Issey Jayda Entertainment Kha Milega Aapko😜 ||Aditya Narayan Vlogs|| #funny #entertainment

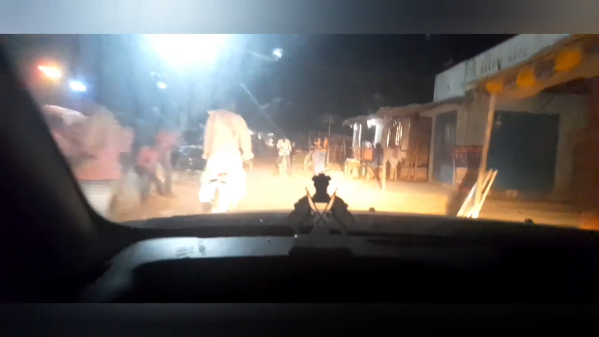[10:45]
मतलब जमा करना ही पड़ेगा लॉजिकली। तो ये पूरा गांव का रोड है, रात में बड़ा दिक्कत होता है ट्रैवलिंग में।